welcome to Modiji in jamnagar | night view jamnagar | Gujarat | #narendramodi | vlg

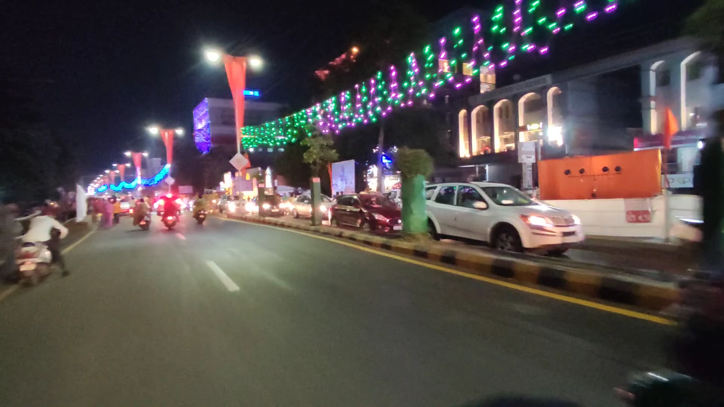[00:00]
फ्रेंड्स, मोदी जी जामनगर के लिए कल आ रहे हैं। उसकी तैयारी में आप देखिए, जैसे ऐसा लग रहा है कि जामनगर में कोई दिवाली मना रही हो,
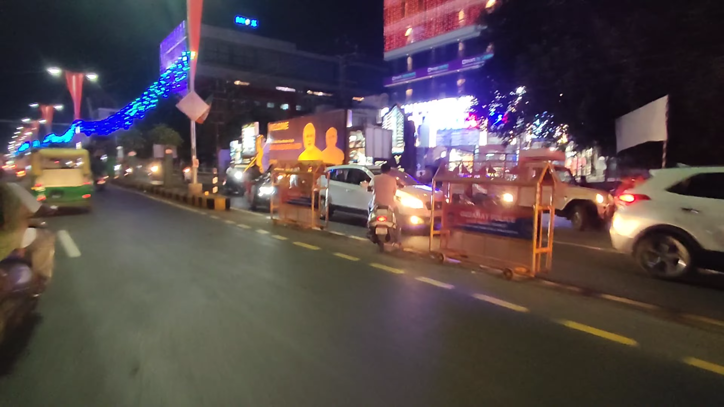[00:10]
एडवांस में दिवाली आ गई हो। आप देखो जामनगर का जो सिटी का व्यू अभी कैसा दिख रहा है, जगह जगह पे सीरीज लगाई हुई है और नाइट
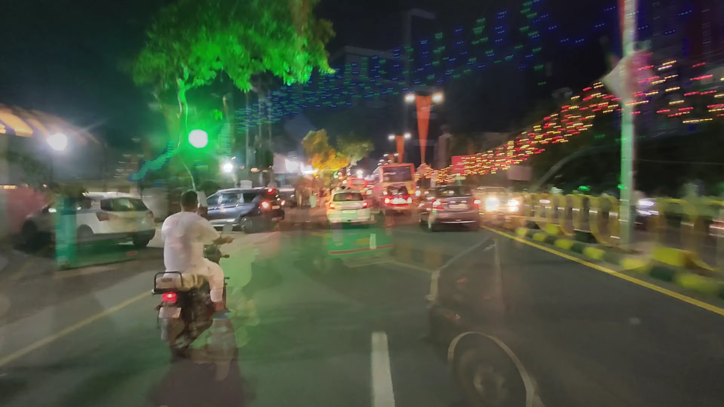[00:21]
व्यू आप देखो जैसे कि दिवाली आज ही आ गई हो। अच्छा है, वेलकम टू मोदी जी। ऐसे आप जामनगर आते रहे हैं और हम लोग भी दिवाली मनाते रहेंगे।